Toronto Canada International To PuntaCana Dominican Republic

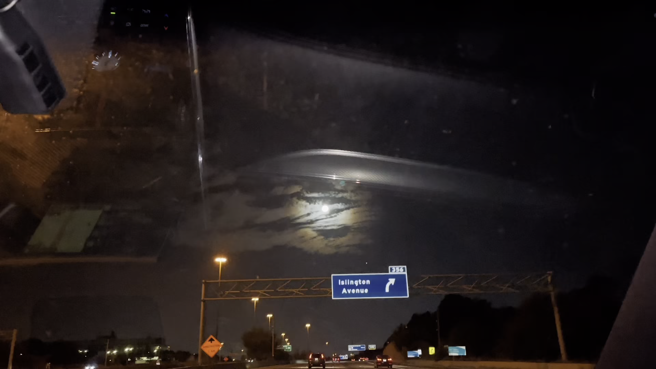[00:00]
Hello, xin chào cả nhà. Mọi người hôm nay khỏe không ạ? Bây giờ là 4 giờ rưỡi sáng, đang trên đường đi ra tới phi trường của Toronto, Canada.